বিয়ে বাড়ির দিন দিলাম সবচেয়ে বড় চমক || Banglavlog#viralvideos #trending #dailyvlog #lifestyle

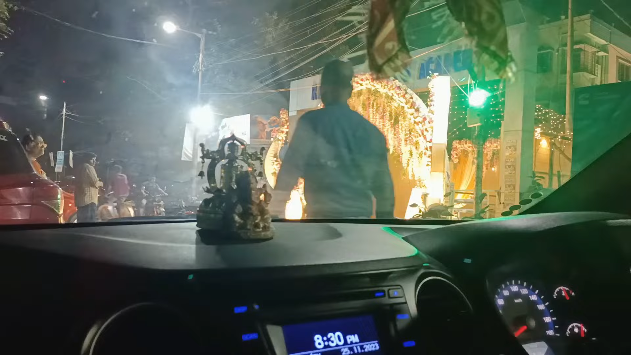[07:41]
আর এই দেখো দেখতে দেখতে চলে এলাম, ভীষণ সুন্দর সবে সাজিয়েছে, আর এই সাজাটা দেখে মনে পড়ে গেল তানুর বিয়ের কথা,